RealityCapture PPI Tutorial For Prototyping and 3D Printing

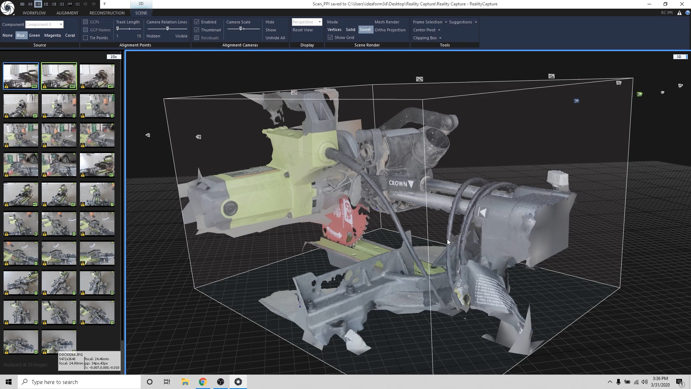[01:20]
workflow for free and then once you're happy with the result you can pay to export it.
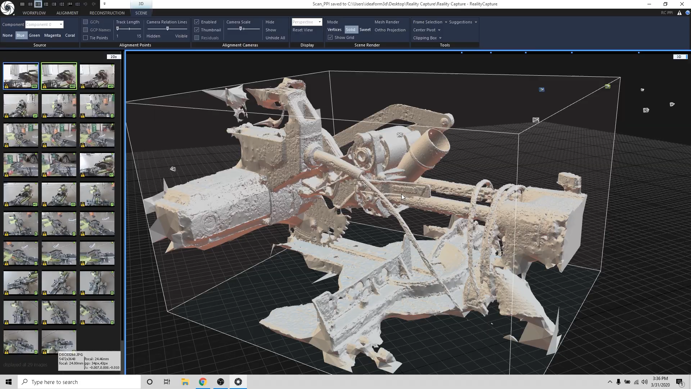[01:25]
So the basic workflow for Reality Capture once you have it installed
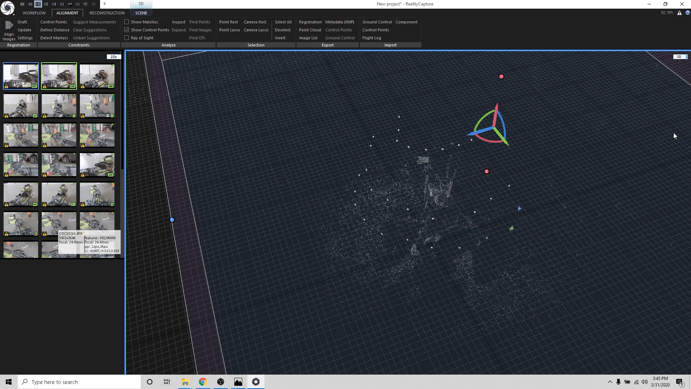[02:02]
Alright so the alignment just finished and I don't think it took more than 30 seconds to align all the images which is really fast compared to the competitors.
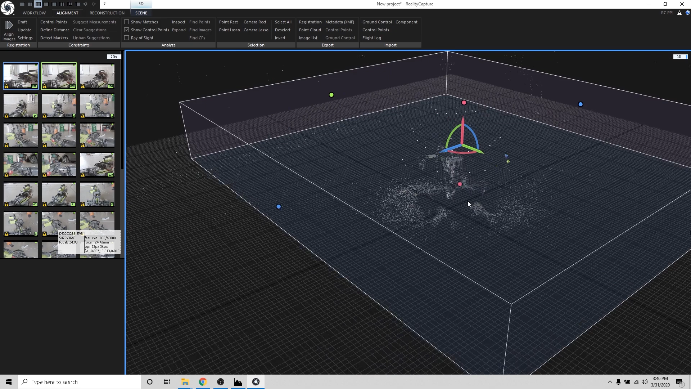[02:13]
So it kind of left us with you see all of these little dots up here and these are actually where that photo was taken. This is all the camera ticks and then there's
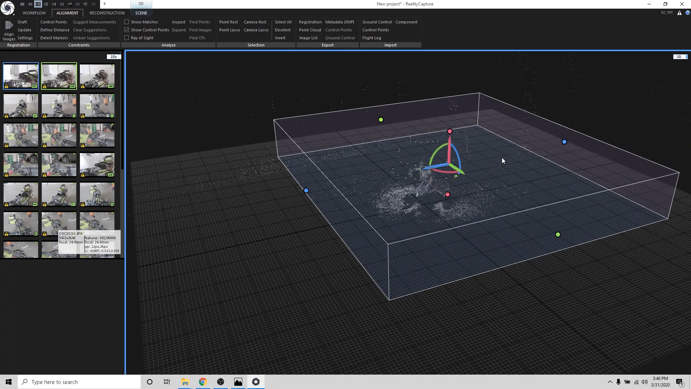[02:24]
kind of this big bounding box and then all of these points.
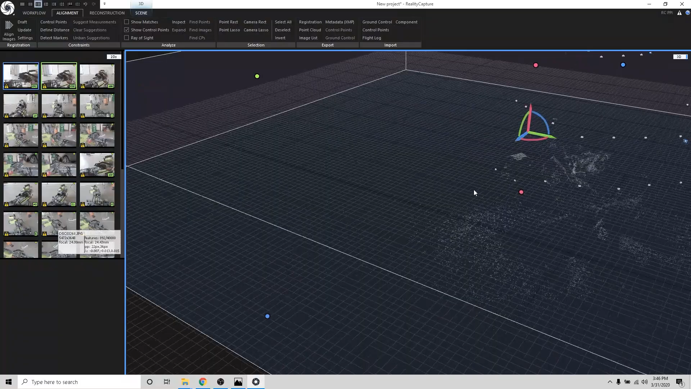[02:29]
So all of these points are your initial point cloud to try to let the user understand where you are in 3D space.
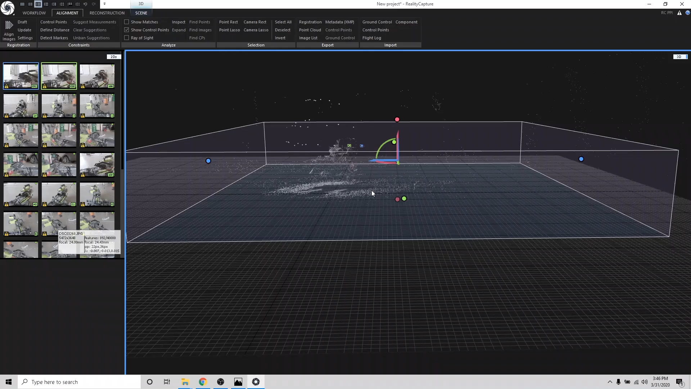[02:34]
So I can see that our miter saw is right
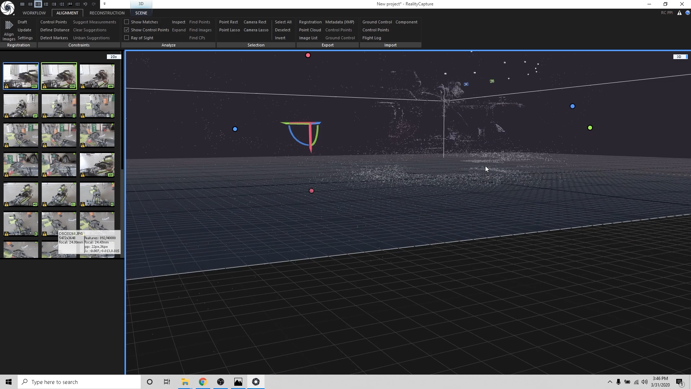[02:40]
here and what I'm going to do with this bounding box is I'm going to click on these different colored circles and what this is going to do is this is going to crop the area that we want to work with.
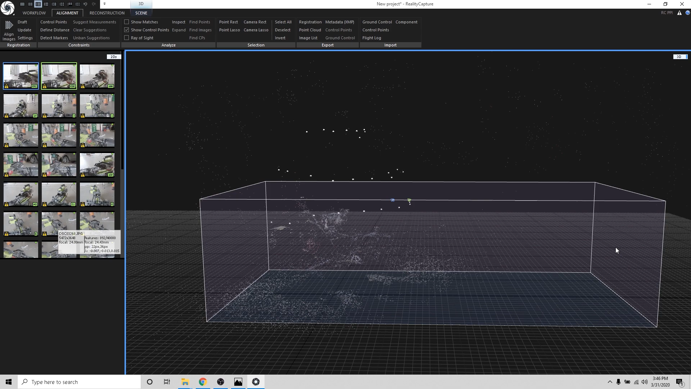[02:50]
So let's move this up and let's kind of
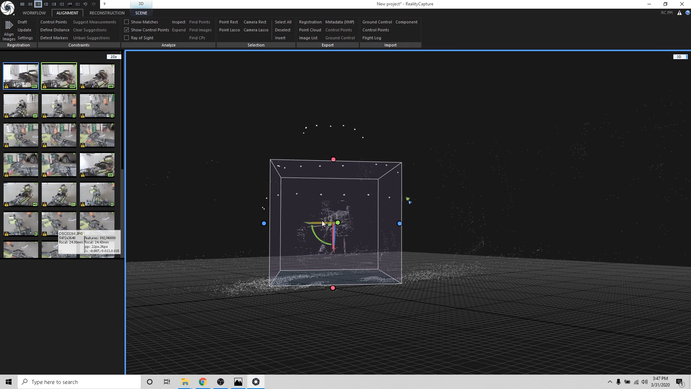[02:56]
just align this box so it's just around that miter saw point cloud right here.
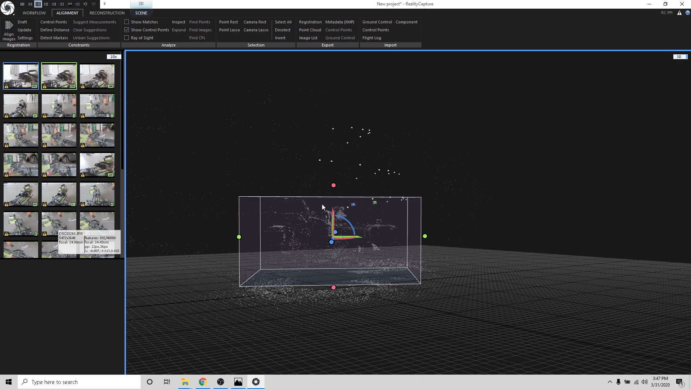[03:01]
So the next step after we've defined the bounding area around the saw I'm going to hop into
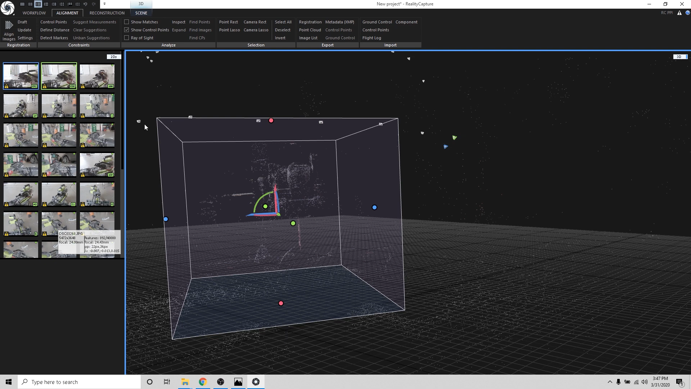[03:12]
the next tab which is reconstruction and I'm just going to click the normal detail and this is going to calculate the lower res
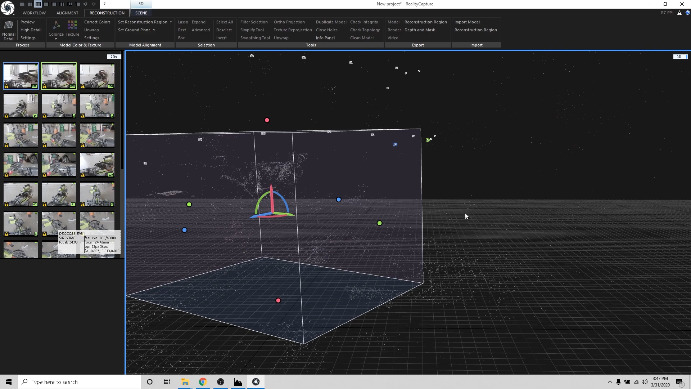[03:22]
the normal 3D model using all of our cameras and this bounding box. So let's hit normal detail. All right guys reality capture finished creating the normal detail 3D model and it looks really nice. We're most interested in this area to create the adapter so all the details in here look really good and it'll work great as a reference for this for creating this adapter.
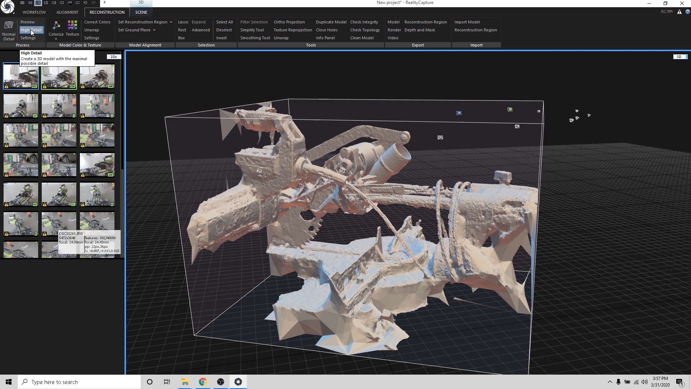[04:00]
So you also have the option to create a higher detail 3D model by hitting this high detail button up here and you can also texture the 3D model by hitting unwrap which will create texture coordinates and then when you hit texture it'll actually texture this 3D model.
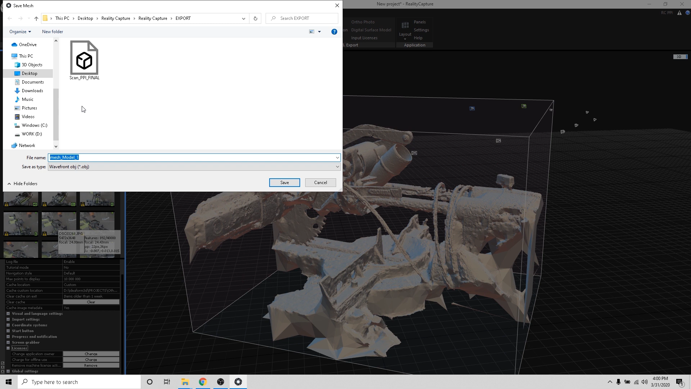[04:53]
and I'm going to export this as miter saw and using the PPI credits I'm going to export this as an OBJ
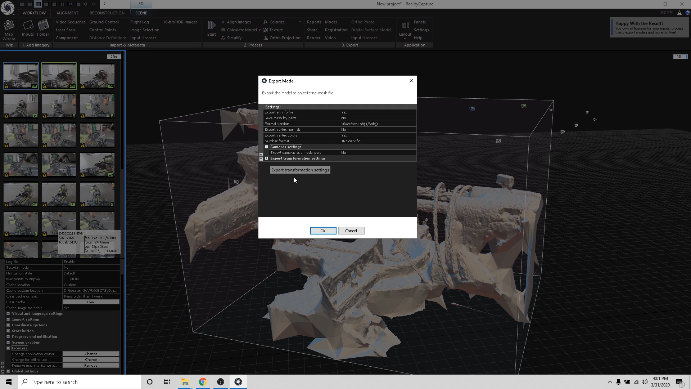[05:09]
and what's nice about this is it'll export the texture and all the other work that you did in reality capture and I'm going to hit OK.